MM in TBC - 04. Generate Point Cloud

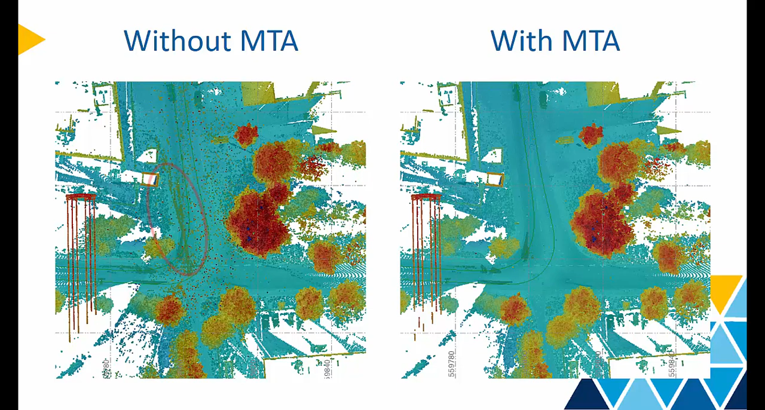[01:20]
To resolve this issue, the multi-time around correction module automatically cleans the noise and put objects further on the side.
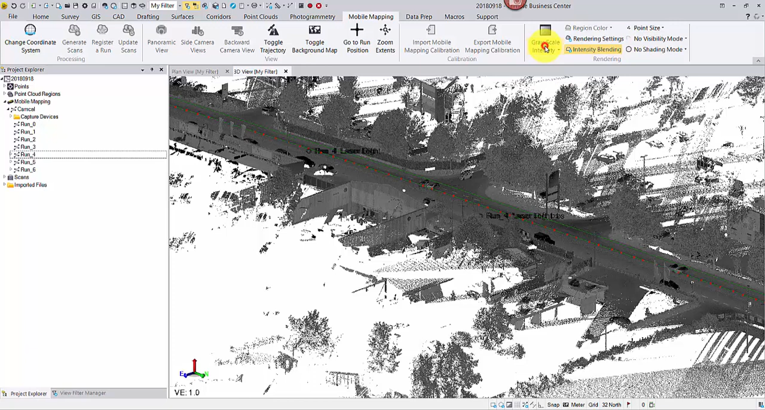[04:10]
change the rendering method for a better visualization.
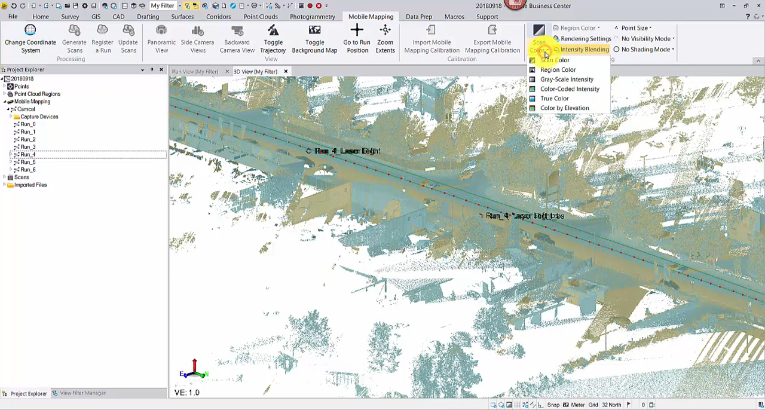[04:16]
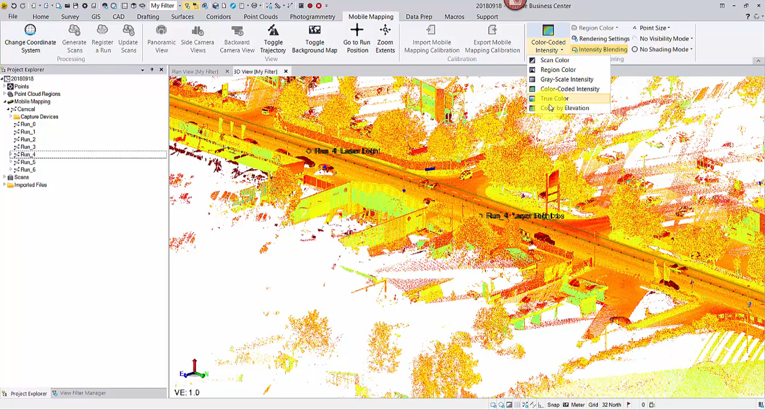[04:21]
For color by elevation,
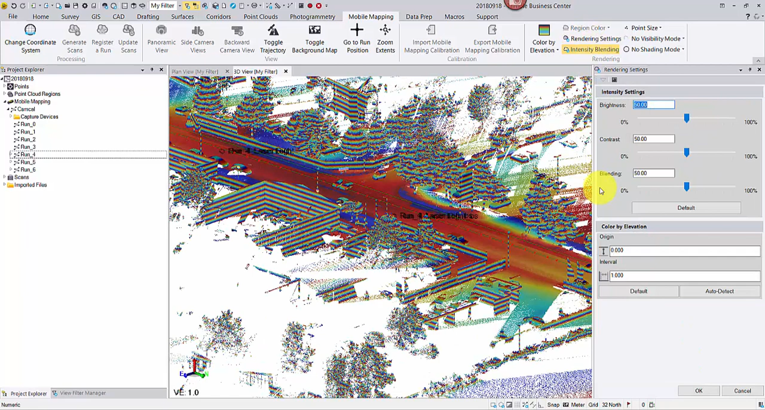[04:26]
open the rendering settings to adjust the origin elevation and the interval in order to achieve a more natural spectrum.
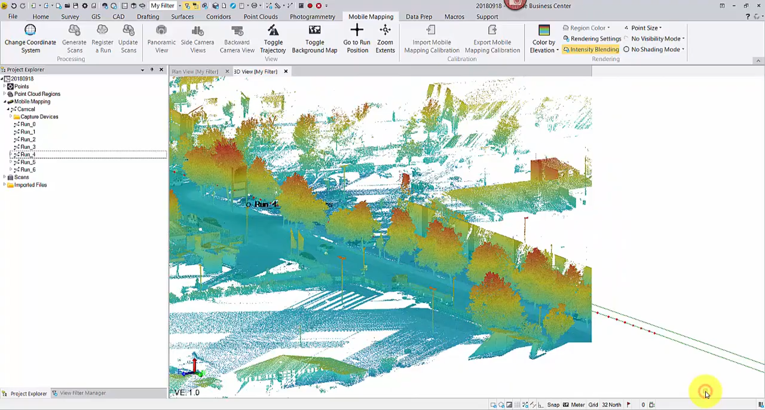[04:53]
you may also open the panoramic view again.
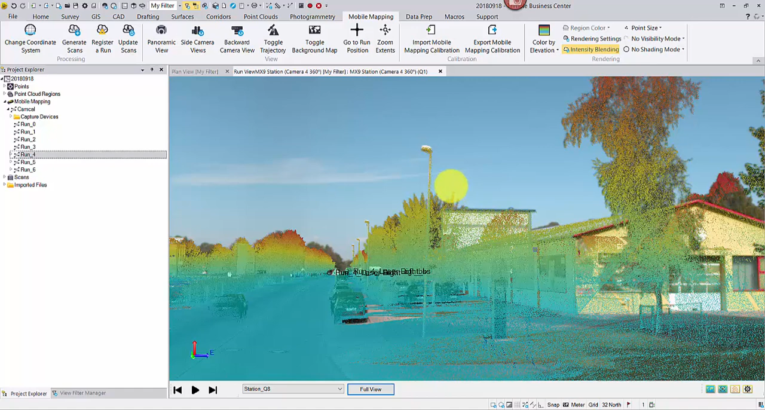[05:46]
it's recommended to switch it back for better navigation performance.